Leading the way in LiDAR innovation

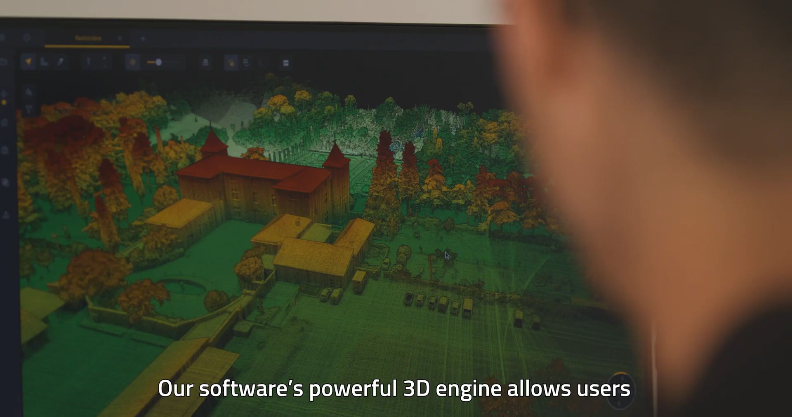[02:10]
Our software's powerful 3D engine allows users to effortlessly display billions of points,
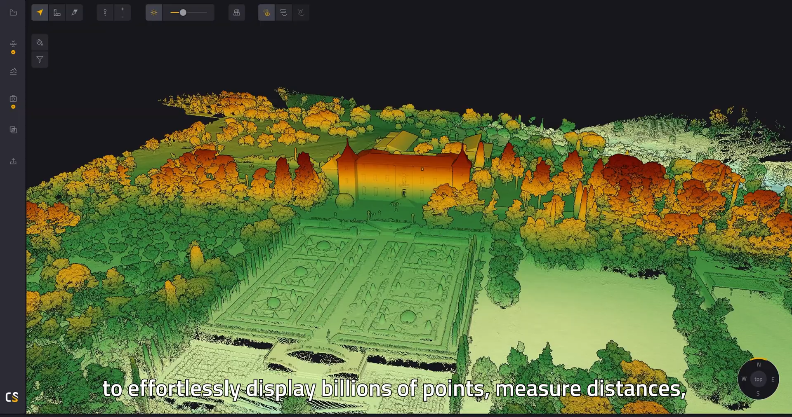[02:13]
measure distances and get information about their points in just one click.